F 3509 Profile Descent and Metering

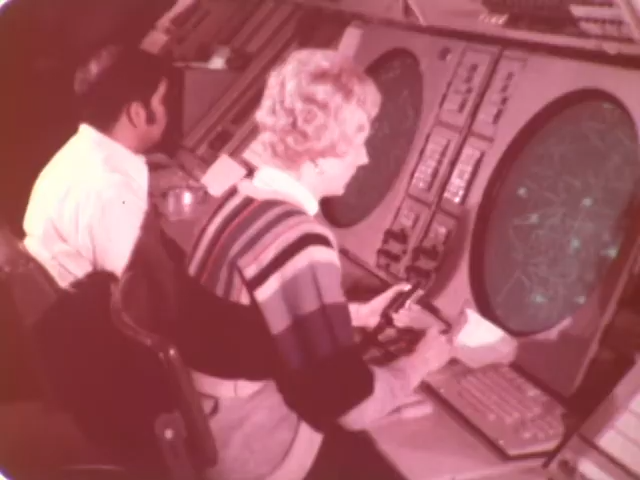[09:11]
United 29, hold east of North Flat, 4-2-1 on J-7. Maintain flight level 3-9-0. Check for the clearance at 3-5.
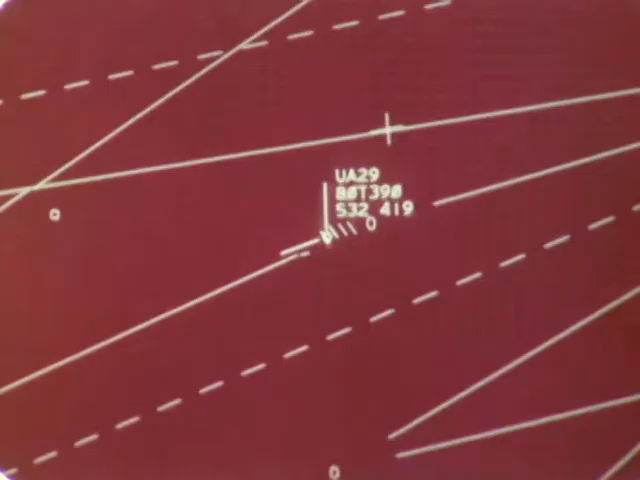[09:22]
Police to North Flat on J-10. Maintain 3-9-0.
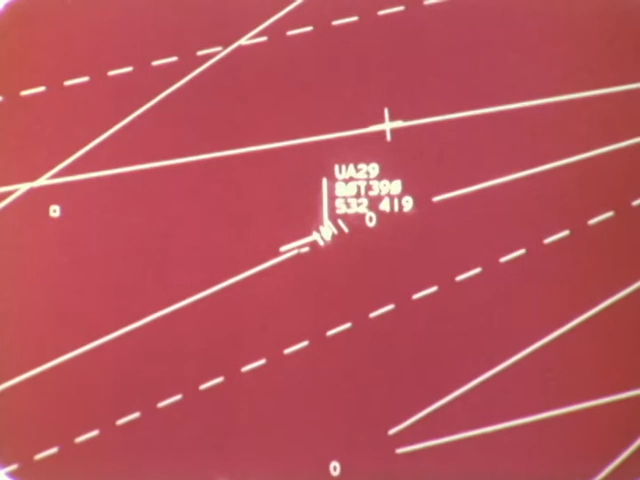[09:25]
For the clearance at 3-5, United 29.